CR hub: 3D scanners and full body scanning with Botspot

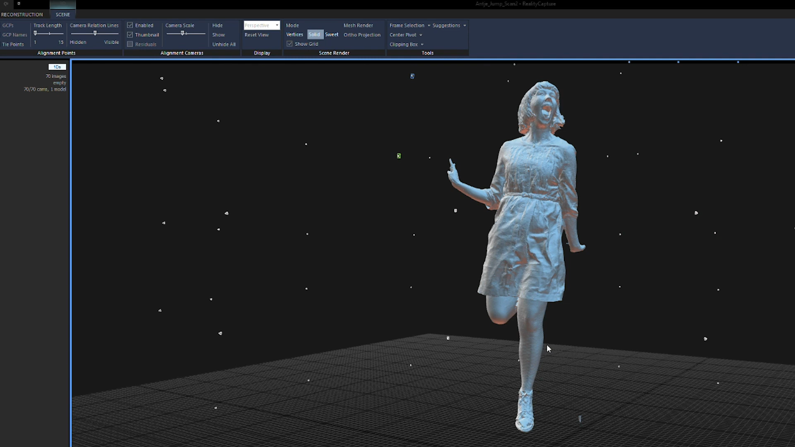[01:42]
These images are used to calculate highly precise 3d models and RealityCapture that require little to no post-processing.